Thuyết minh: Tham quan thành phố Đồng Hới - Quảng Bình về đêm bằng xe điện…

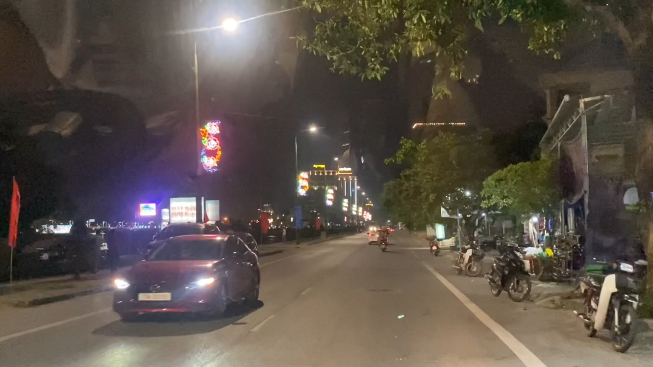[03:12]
Đây, bên tay trái mình đó là những cái nhà hàng nổi đó. Nhà hàng nổi dưới dòng sông Nhật Lệ.
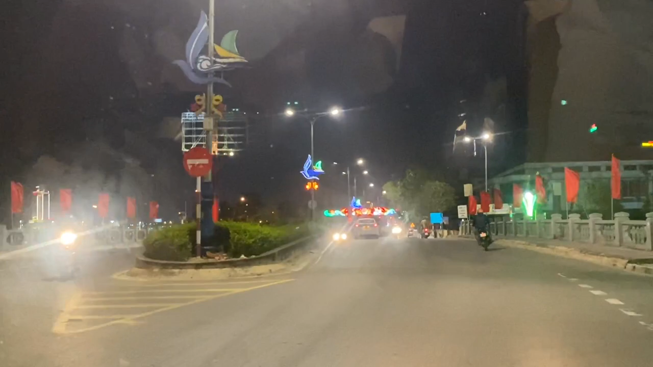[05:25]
Bây giờ nó dời đâu rồi? Dê thế này lấy được gần sàn luôn. Dạ. Đây là phủ đi bộ đây.
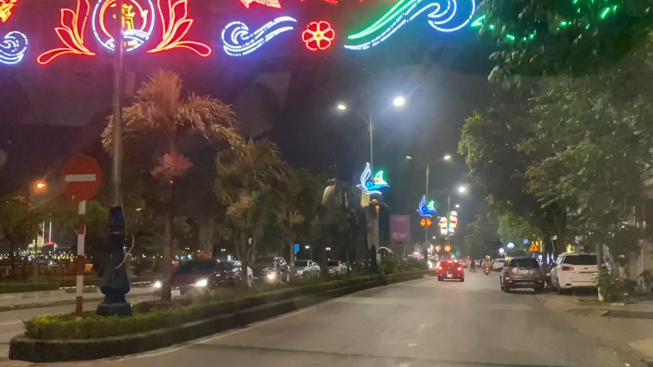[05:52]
Dạ. Trước lại quán Nhật Lệ đó. Dê Nhật Lệ đó ăn với lại sáng ngày cái ăn sáng miếng lương đó.
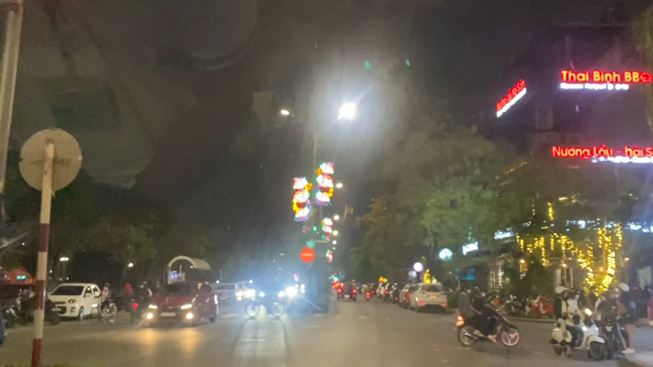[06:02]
Bên kia. Là đường Phan Bội Châu. Vậy là cái giờ cái quán Dê Nhật Lệ cũng dời về cái trường Pháp luôn. Không, đường năm đường là Lên Thanh Đông á. Vậy hả? Nên nó mới chỗ cái sàn đi tới kia là để phòng. Tức là Mường Thanh đi tới tí ha. Đi tới có cái đường như là để phòng. Dạ. Lên khoảng 500 mét là có cái đường như thế. Dạ. Quán đó quá ok. Nó nổi tiếng. Đó, nè đây có phố ẩm thực nè.
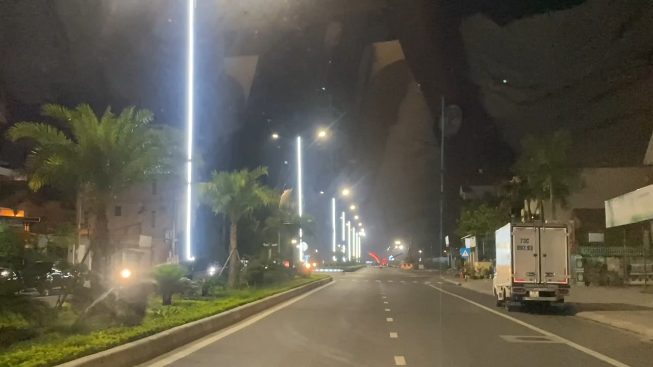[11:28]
Thì ở nơi đây là mình ra đây là ra biển, biển Nhật Lệ.
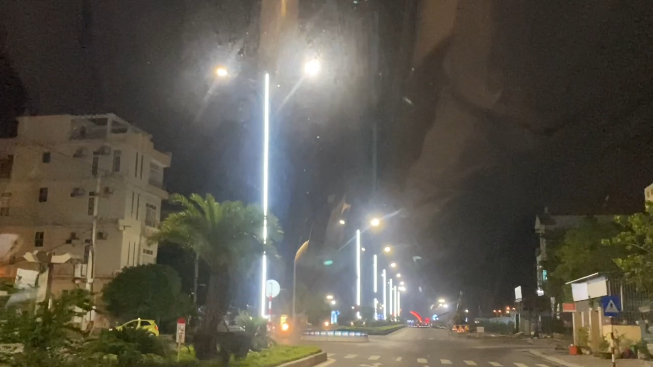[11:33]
Nãy giờ là mình ở bên sông thôi. Cái này là bãi biển đấy, bãi tắm đấy, cũng bãi tắm.
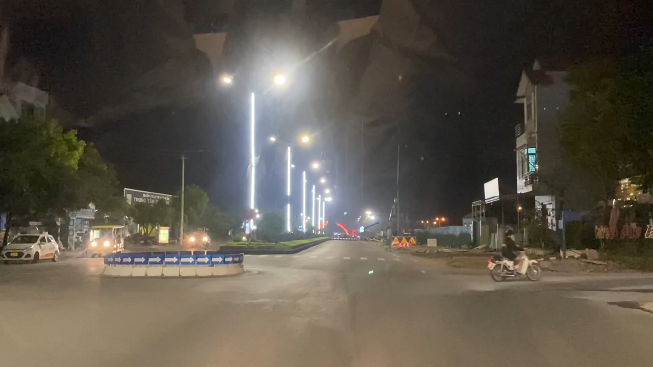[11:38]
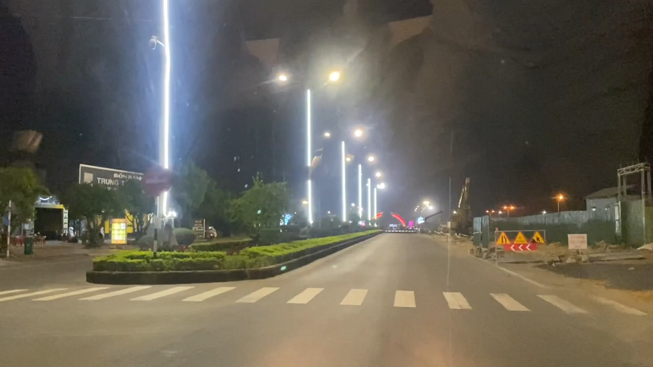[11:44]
Mình đi cầu Nhật Lệ hay đi đường Võ Nguyên Giáp, đường này là xây dựng thành phố tương lai đẹp lắm. Ồ. Đây nè, đây đang xây dựng quá dữ nè. Quá.
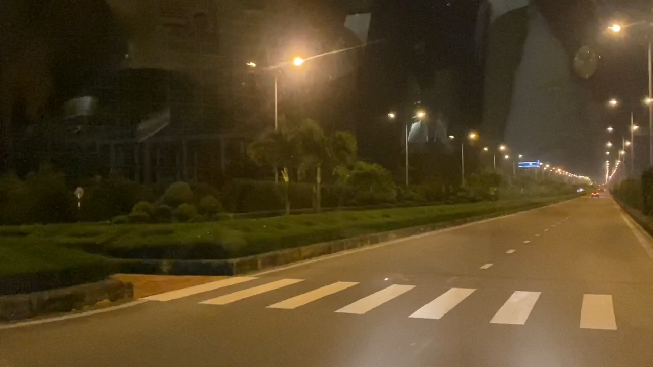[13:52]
Đường có mấy cái cây người ta tạo. Trồng cây đẹp quá nè. Giống chất rồng. Để thấy tôi là sao? Rồng. Rồng này là đồng lộn đó, thấy không?
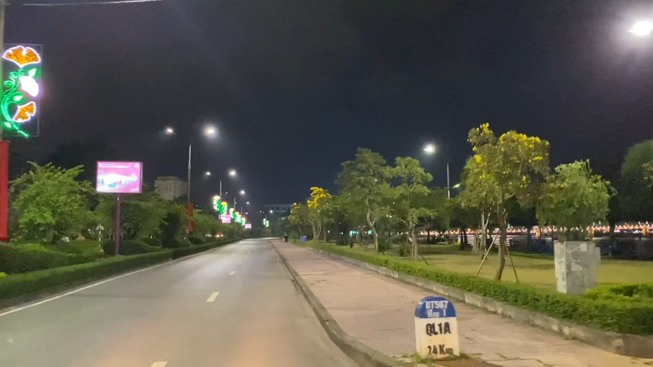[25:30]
quá thanh bình, quá đẹp. Đây là mình đang đi với khu vực gọi là cây ba gốc nha. Mấy cây này ban ngày chỉ có một gốc thôi, tối thì đọc một thêm hai gốc nữa bên cạnh.